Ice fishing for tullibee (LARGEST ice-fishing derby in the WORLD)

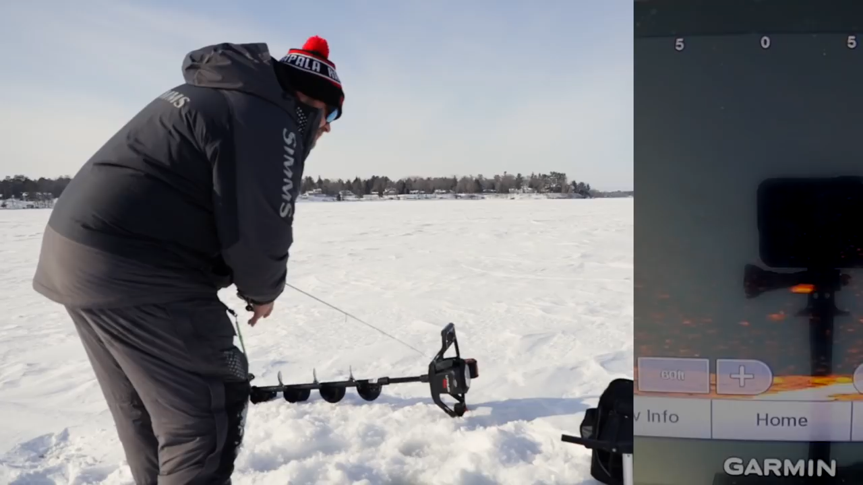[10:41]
Oh, I changed his mood real fast when I dropped. Oh, he turned it down, but he's chasing. He mad. He mad at the world. Come on. What? There we go.
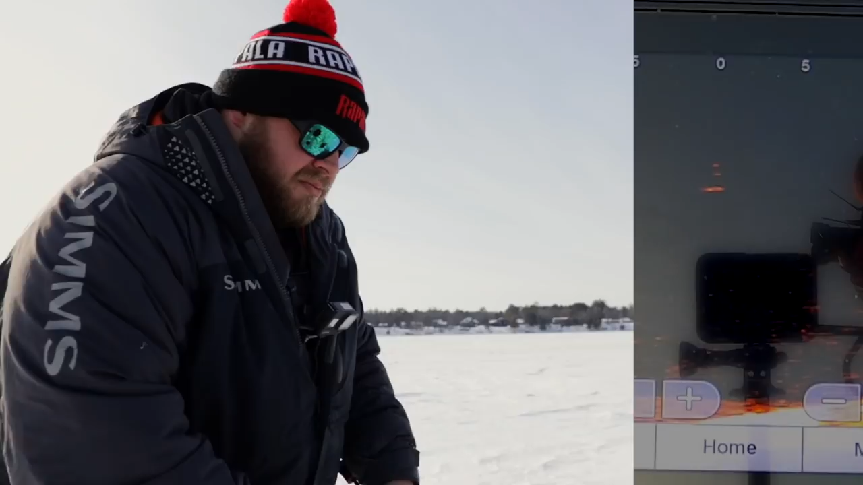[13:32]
Ah, catch up to him. Oh. Oh, that was embarrassing.
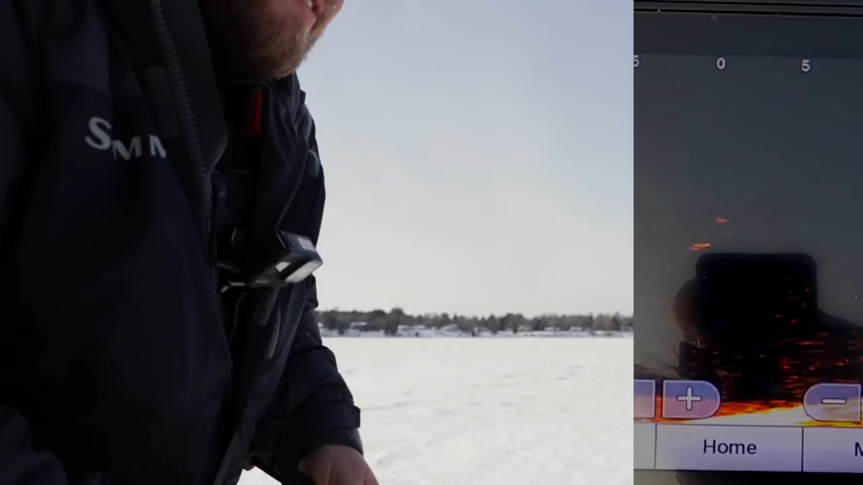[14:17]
Unless that's a different fish, but I think it's the same fish.
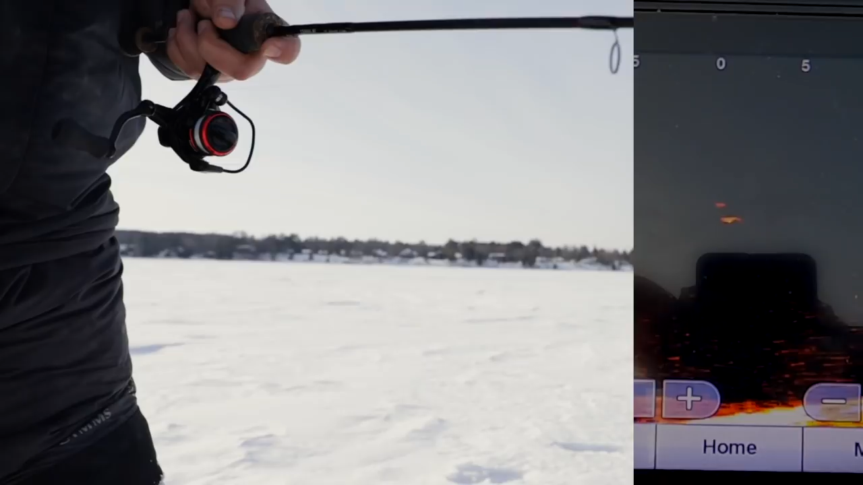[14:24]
Come on, come on, come on, come on. He's all over it. That was such a gross hook set. He's going for the spoon.